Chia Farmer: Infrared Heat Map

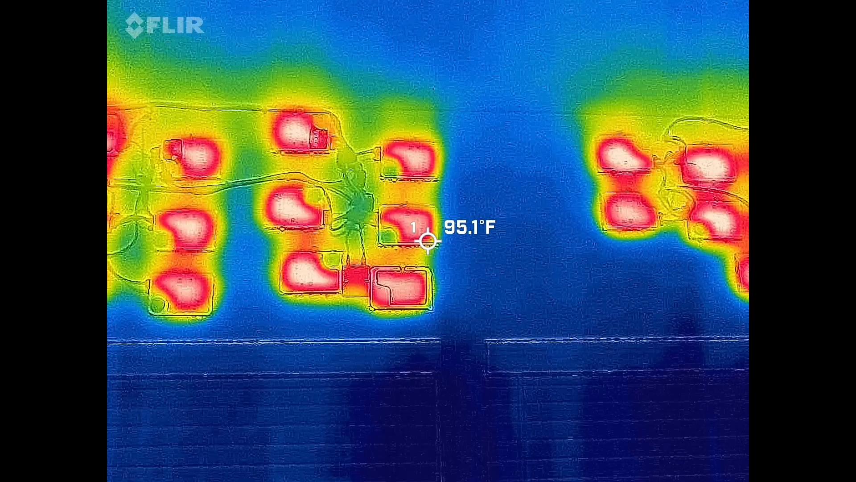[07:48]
On screen: spot 95.1°F
all this here over here is the uh
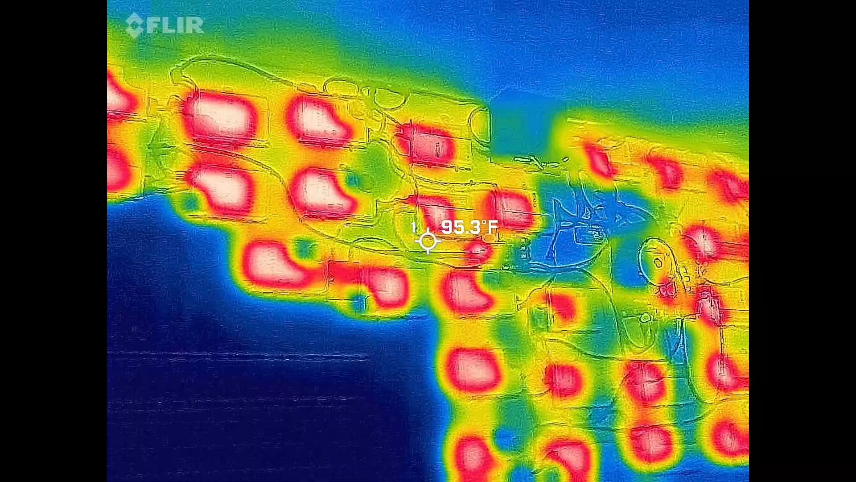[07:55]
On screen: spot 95.3°F
uh infrared camera is having a tough time keeping out it's just too much heat
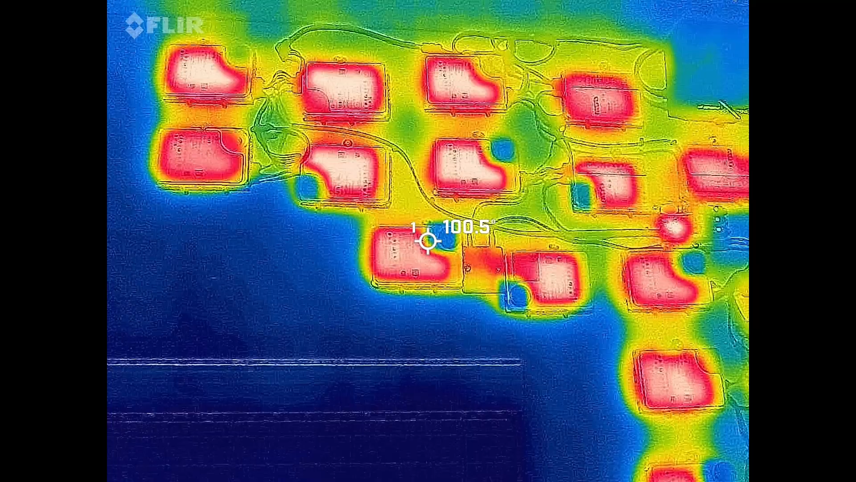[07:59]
that again you can see in the middle is another heat sink from a
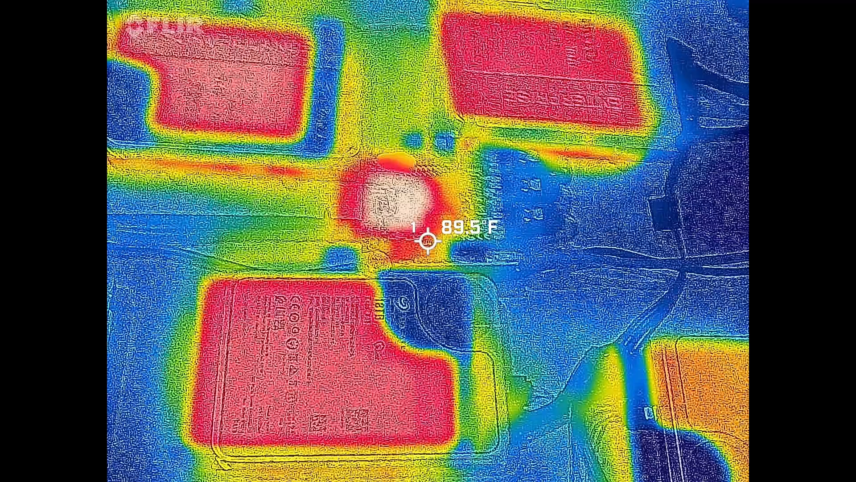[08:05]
On screen: spot 89.5°F
controller out here to reach out the other drives because SATA cables are limited to
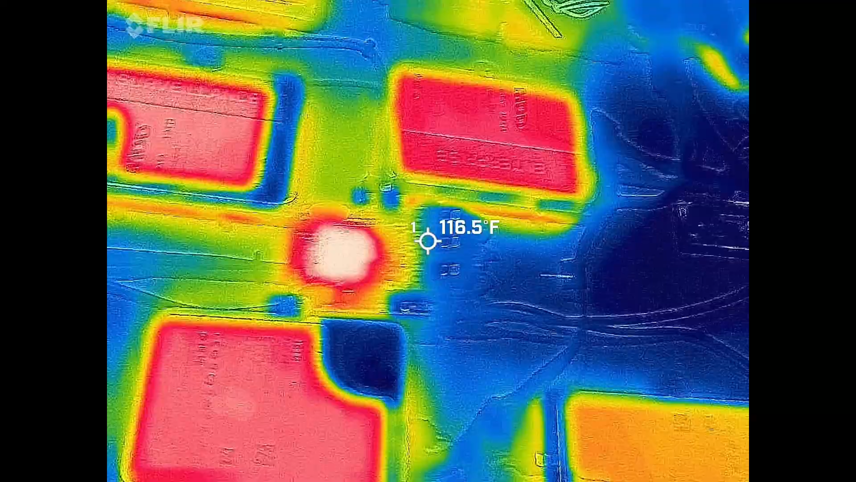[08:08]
On screen: spot 116.5°F
I think uh two meters is their limit so I'm maxing those out
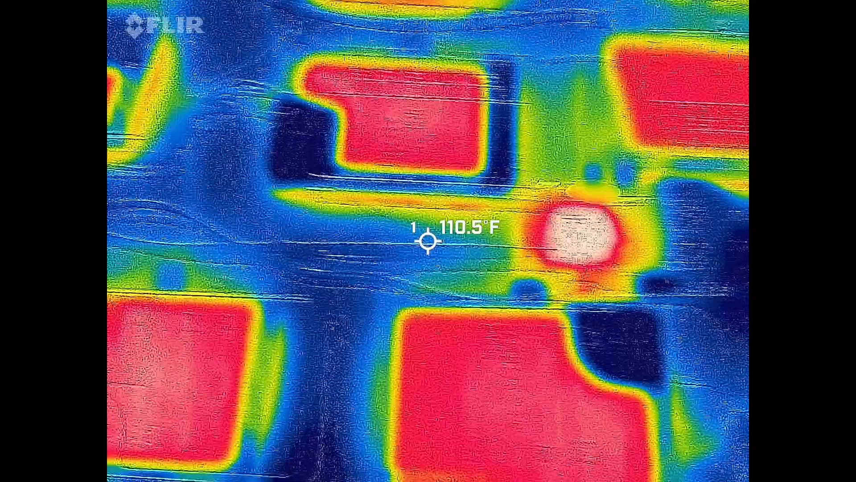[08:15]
On screen: spot 110.5°F
really need to see how this it's got to be the metal case that's just making that difference
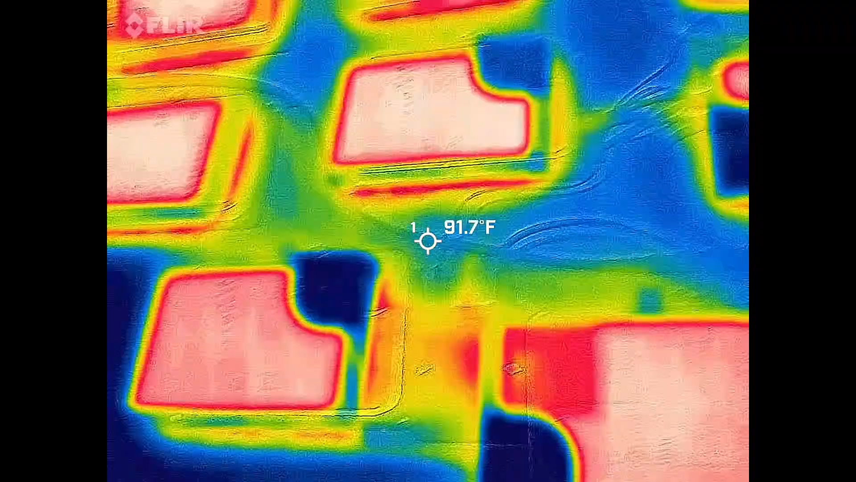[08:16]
On screen: spot 91.7°F
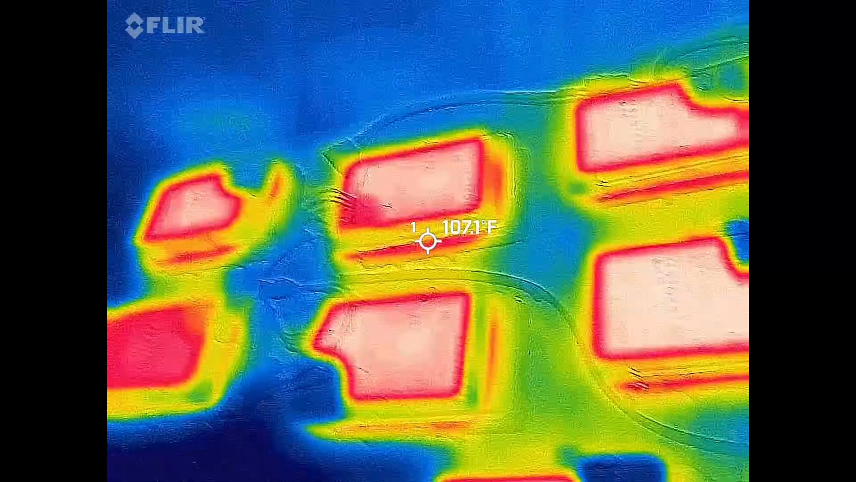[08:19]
On screen: spot 107.1°F
not a lot of uh temperature on the wires
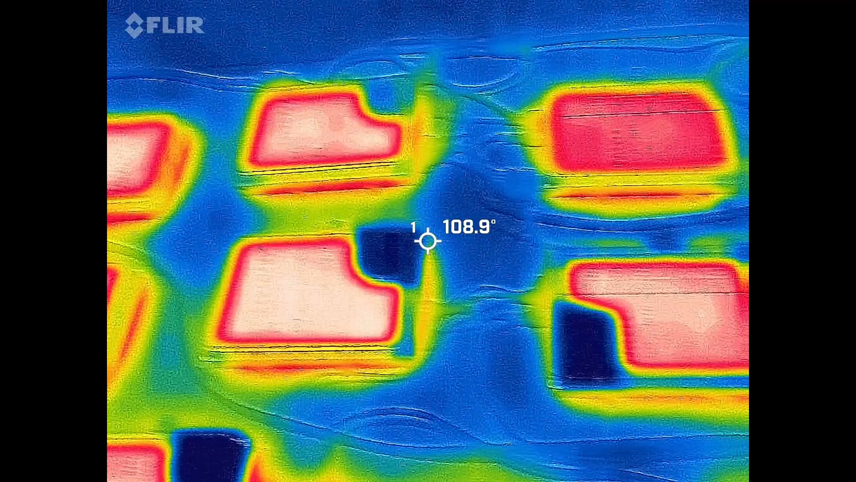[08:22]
of course all just the heat dissipation
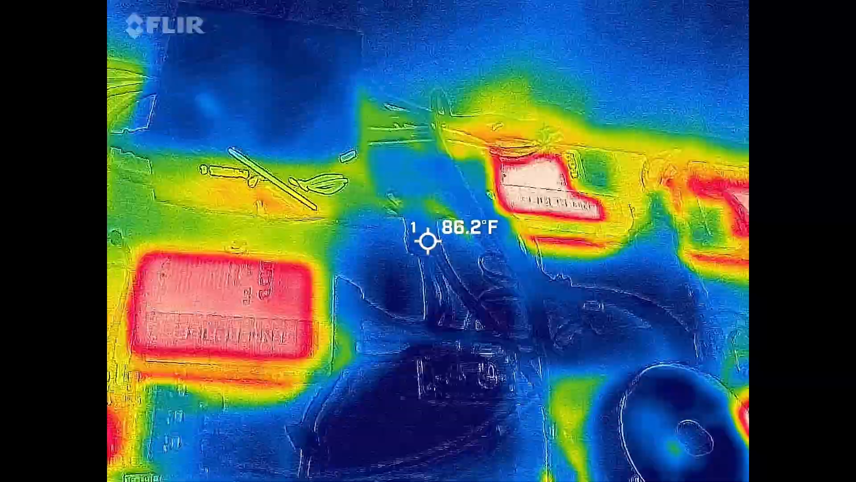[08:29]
On screen: spot 86.2°F
and then the PSU and the CPU fan those are both keeping everything cool so no heat build up there
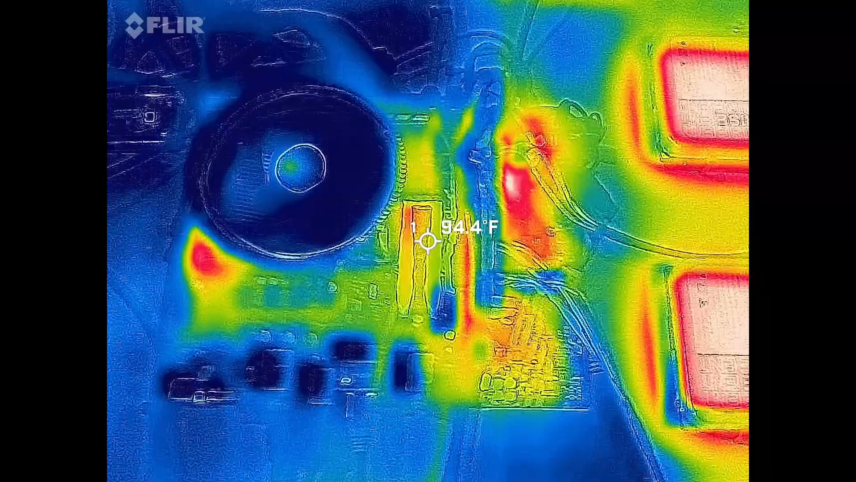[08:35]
On screen: spot 94.4°F
this one actually is an NVMe drive in the
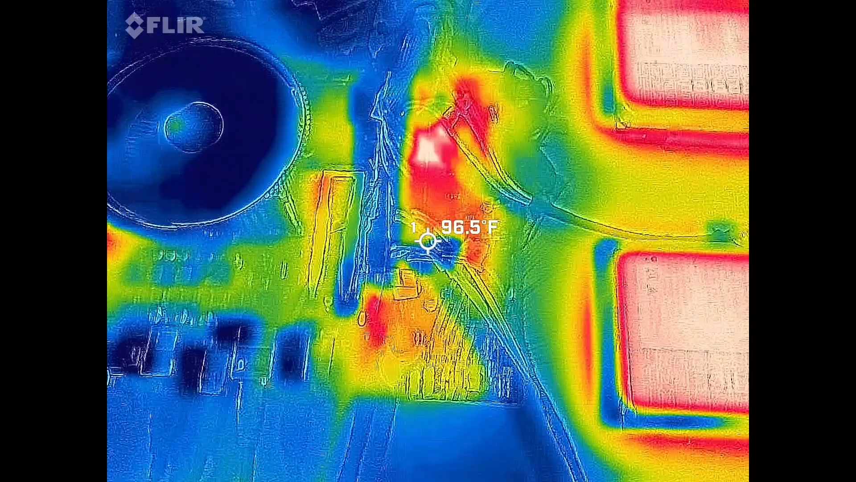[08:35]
On screen: spot 96.5°F
middle I'm surprised it's putting out as much heat as it is it's not really doing a lot
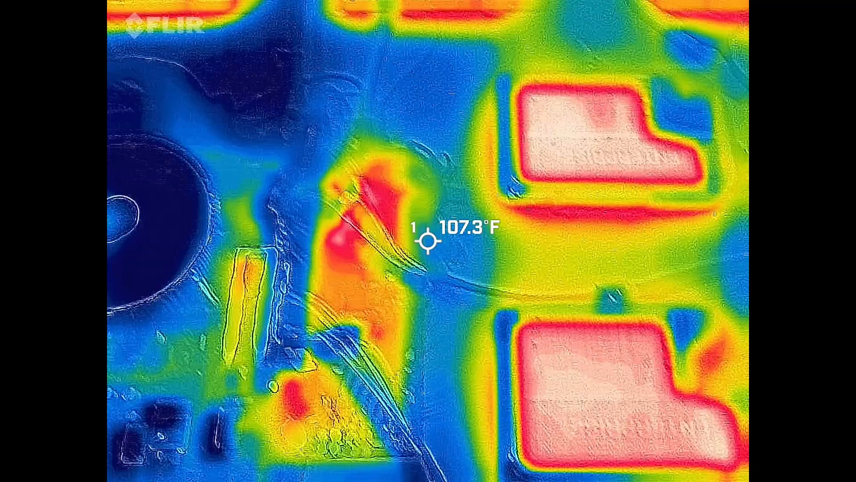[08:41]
On screen: spot 107.3°F
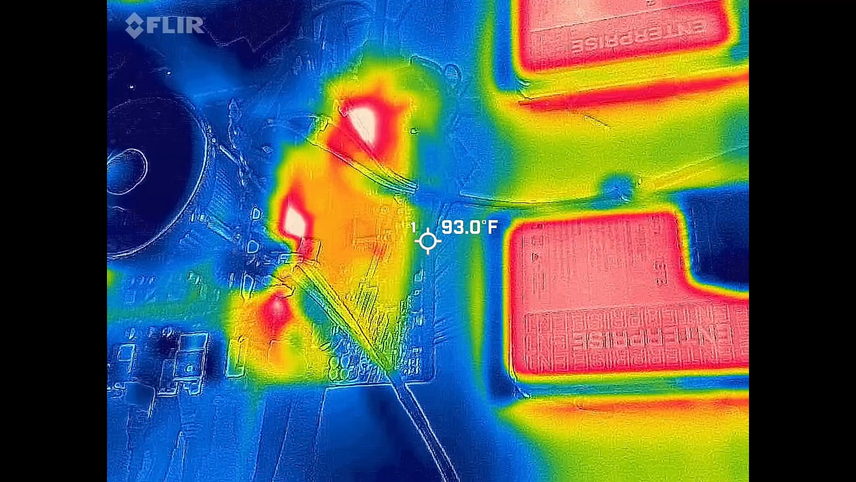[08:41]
On screen: spot 93.0°F
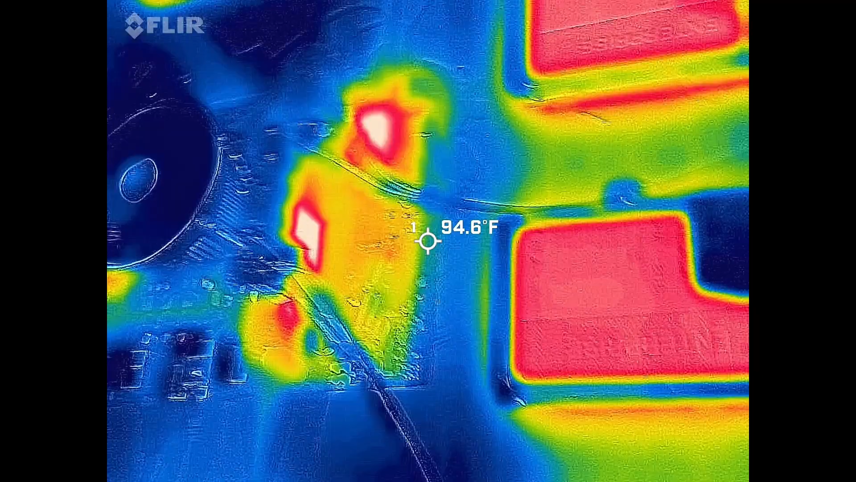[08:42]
On screen: spot 94.6°F
and then if we roll over here we should see the heat sink from that
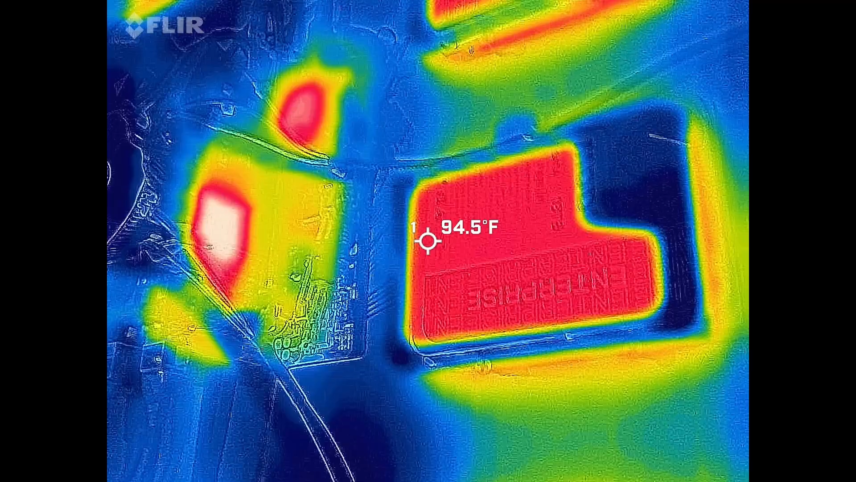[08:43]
On screen: spot 94.5°F
SATA controller which surprisingly
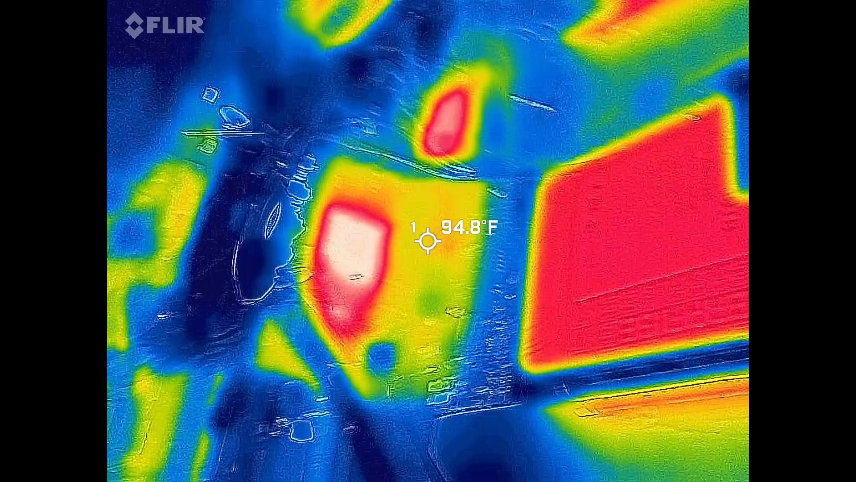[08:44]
On screen: spot 94.8°F
is not putting out a lot oh there it is yeah that's pretty hot uh heat sink there